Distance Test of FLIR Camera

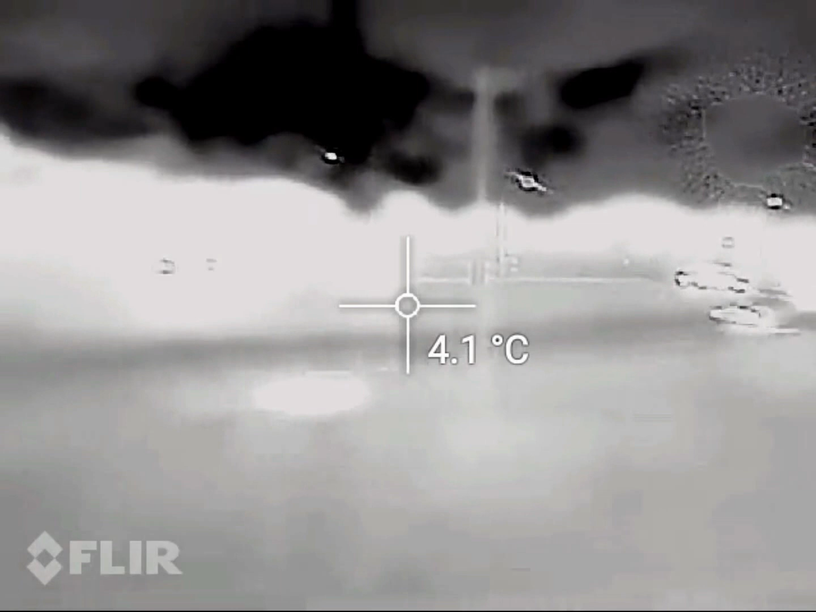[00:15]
On screen: spot 4.1°C
so this is what traffic looks like the lower
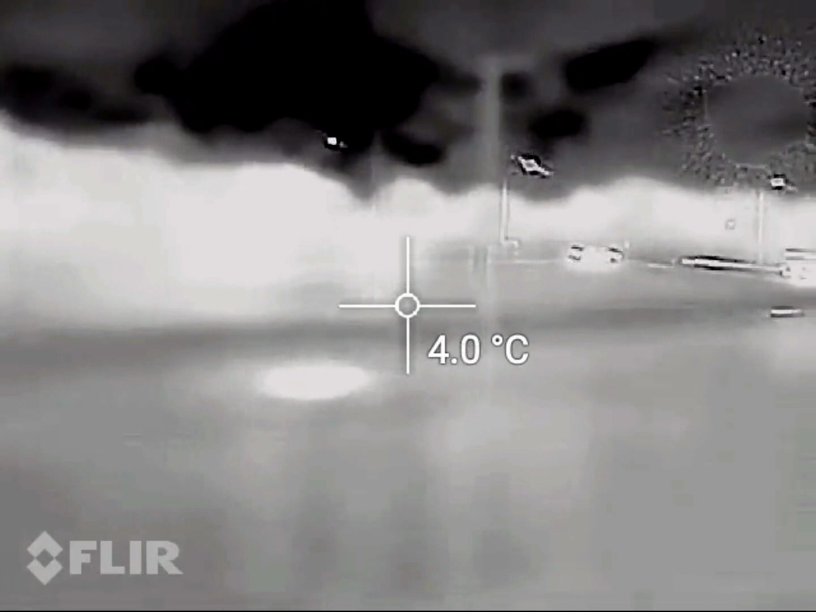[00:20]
On screen: spot 4.0°C
temperature for it to be black is negative 23.3 degrees which
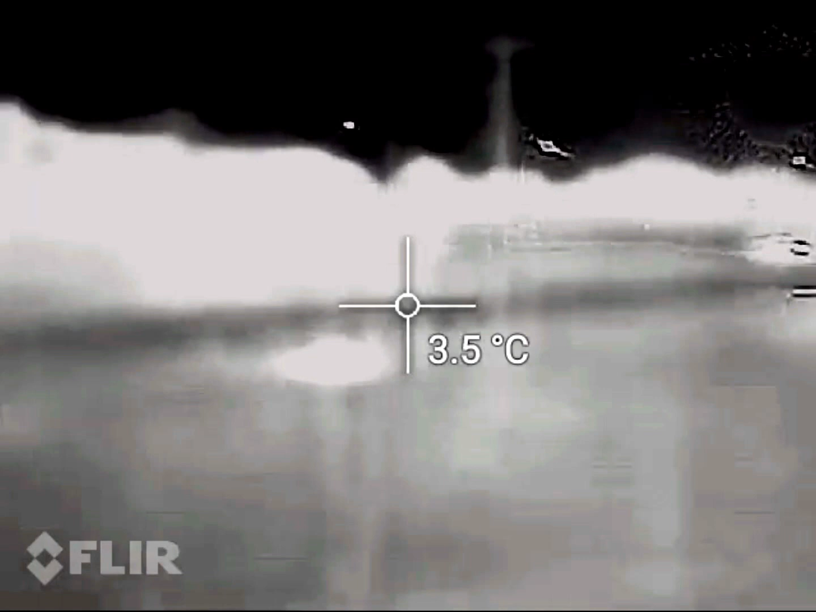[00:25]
On screen: spot 3.5°C
is what the windshield factor is putting on the trees out here so that's what it's auto adjusted to
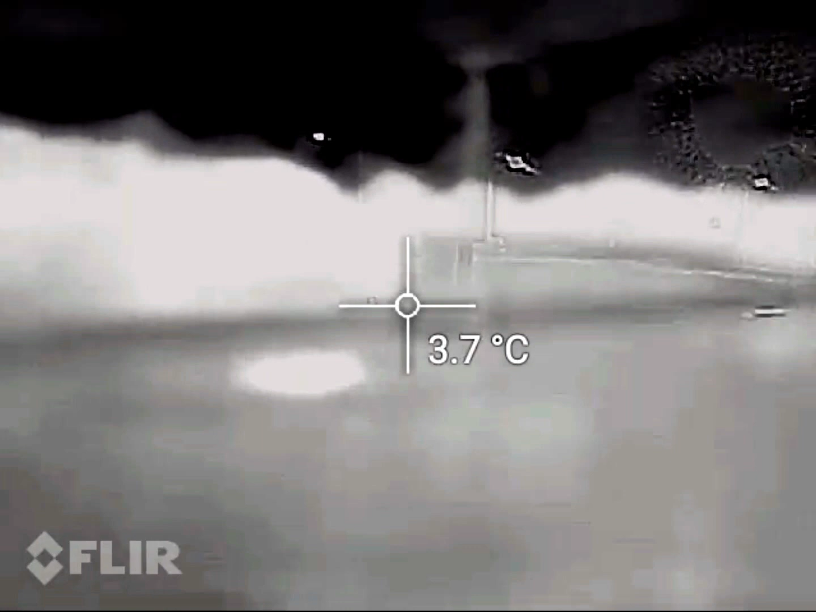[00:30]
On screen: spot 3.7°C
the temperature a higher average temperature for the white is 5.9 degrees which is what seems to be the ambient temperature out here
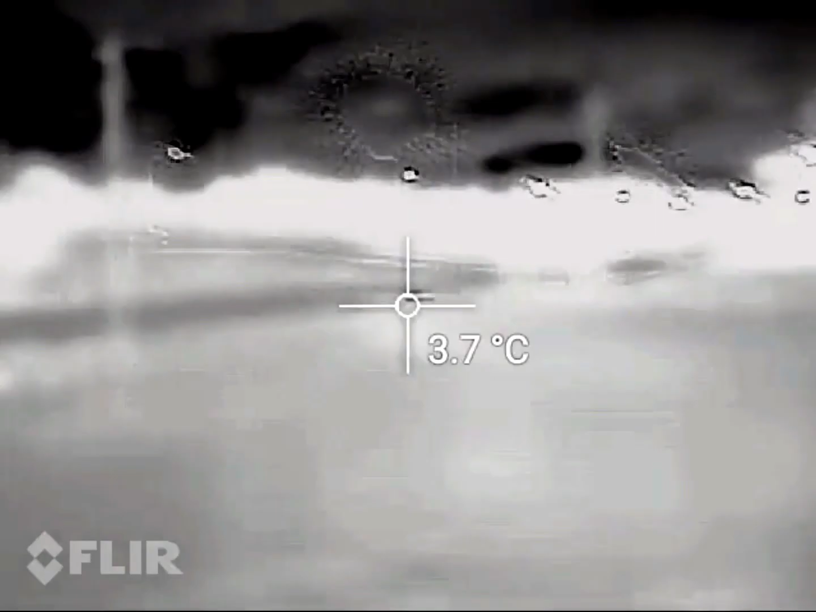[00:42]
On screen: spot 3.7°C
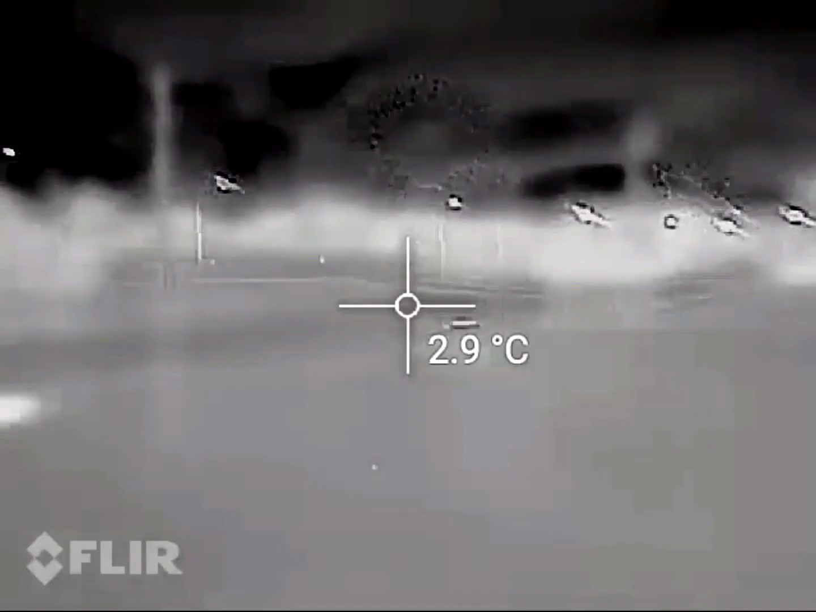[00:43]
On screen: spot 2.9°C
so pretty much by setting it to black and white that's a
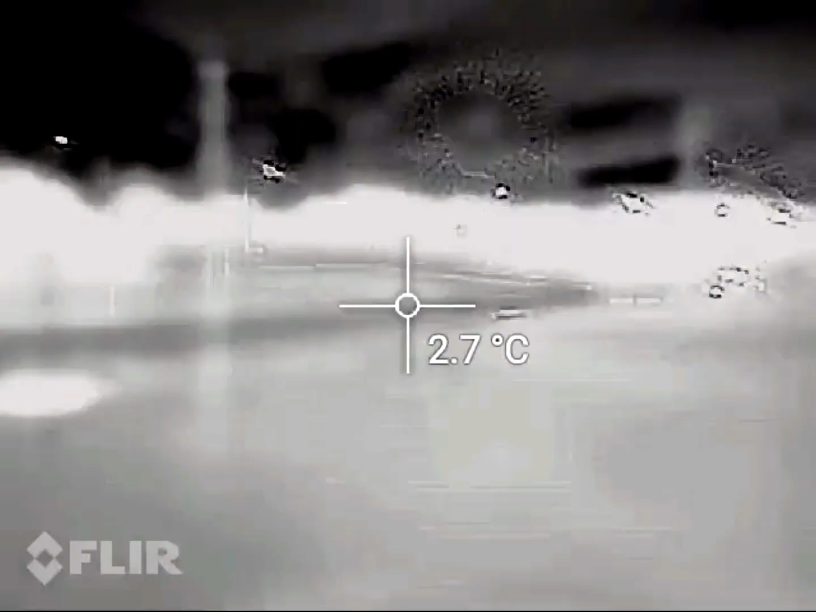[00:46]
On screen: spot 2.7°C
car coming just here is one peak of warm it is so cold
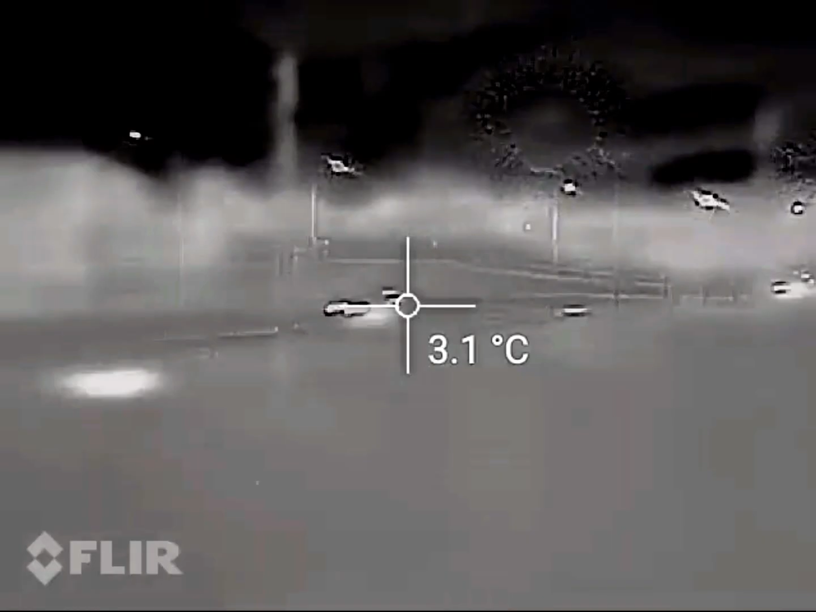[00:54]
On screen: spot 3.1°C
here I am crying
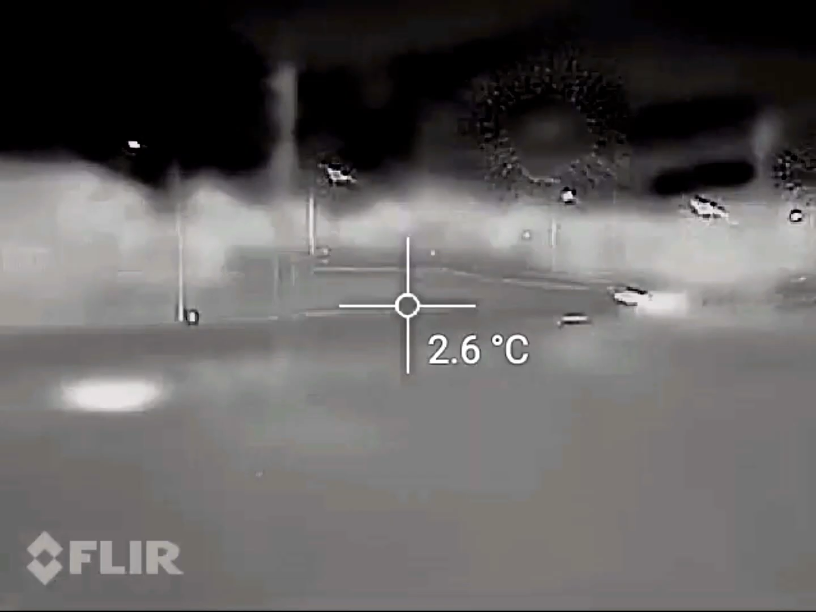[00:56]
On screen: spot 2.6°C
but this is pretty much using the extreme range of
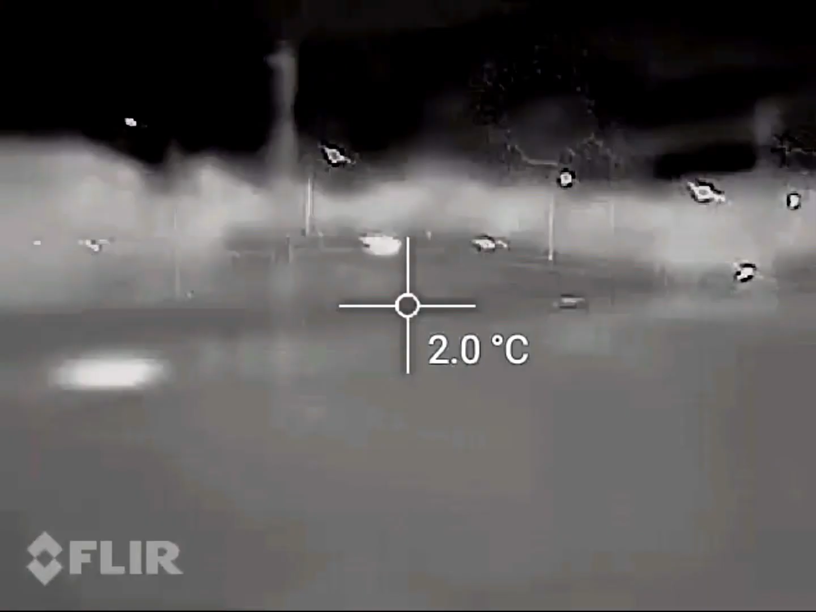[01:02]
On screen: spot 2.0°C
the thermal camera that is why it's glitching out